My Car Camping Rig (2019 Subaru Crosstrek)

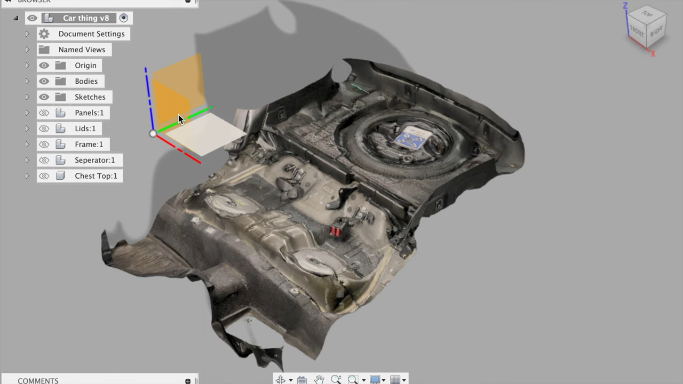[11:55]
which I was able to use in Fusion 360 to make
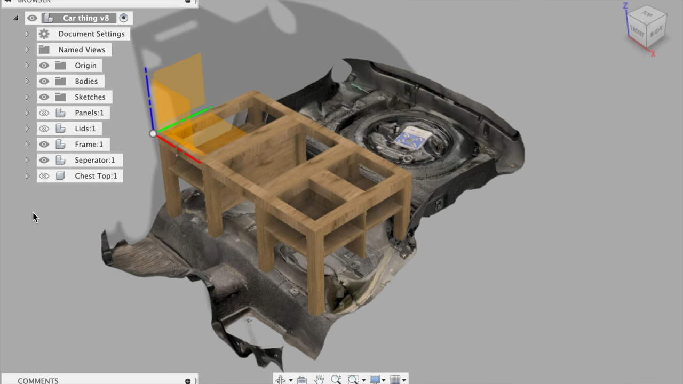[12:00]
an exact model for what I was going to build.